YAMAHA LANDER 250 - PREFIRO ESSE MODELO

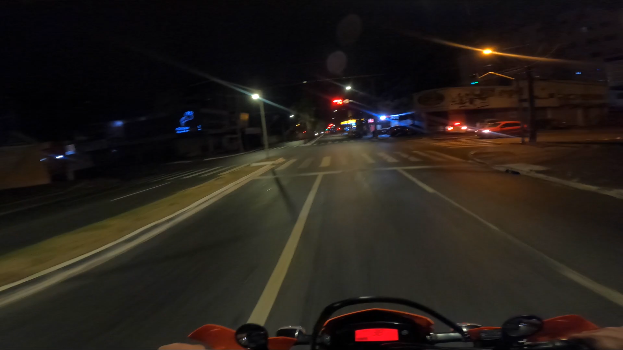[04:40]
Nossa, tá na contramão. Vai, vai, pode ir, vai.
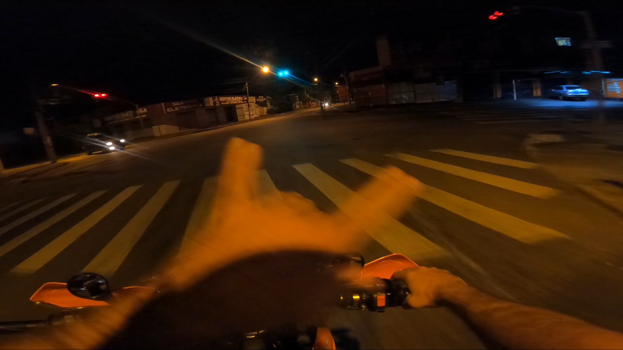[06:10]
Por mais que o semáforo tá verde, você não pode confiar. É onde que a merda acontece.